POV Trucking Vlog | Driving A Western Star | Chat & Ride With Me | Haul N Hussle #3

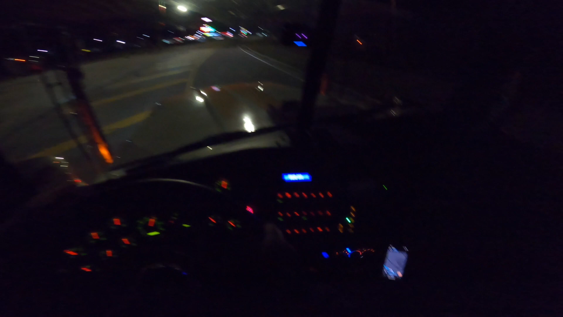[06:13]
but yeah i really like this truck it is very nice but um i'm pulling up to a pilot so that we can fuel i wanted to go to girl hutch i wanted to go to a loves but i don't know any loves i don't know the exit that the loves is at that's along my
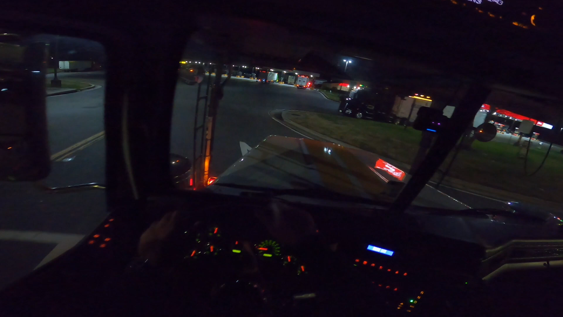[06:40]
route so we just gonna have to see all right this dog gonna get ran over my boy don't move hi buddy you see the dog hi buddy hey bud uh i wanted to go to loves because i have my loves card so you know that's